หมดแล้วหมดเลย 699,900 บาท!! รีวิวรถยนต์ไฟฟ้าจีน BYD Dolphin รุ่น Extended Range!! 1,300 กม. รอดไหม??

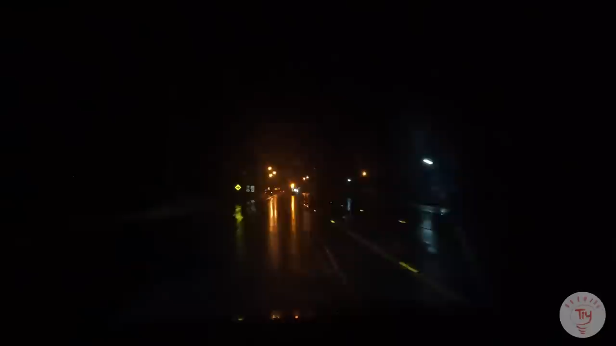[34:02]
ซึ่งพอฝนตกข้างหนักผมลองเปิดไฟสูงดูแล้วมุมมองหรือว่าวิสสายทัดในช่วงที่ฝนตกหนักน้อยมากๆแต่ตรงนี้ผมคิดว่าแทบแต่ทุกคันก็น่าจะเป็นประมาณนั้นถ้าเกิดอากาศไม่เออมหน่วยก็จอดพักก่อน